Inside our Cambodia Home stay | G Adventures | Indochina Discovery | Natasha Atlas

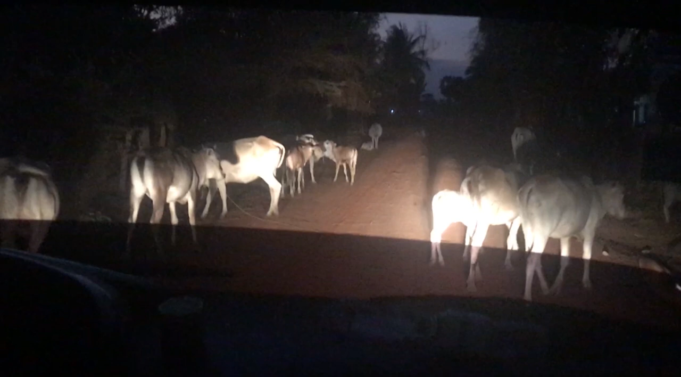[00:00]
This is the sort of traffic I'm used to back home.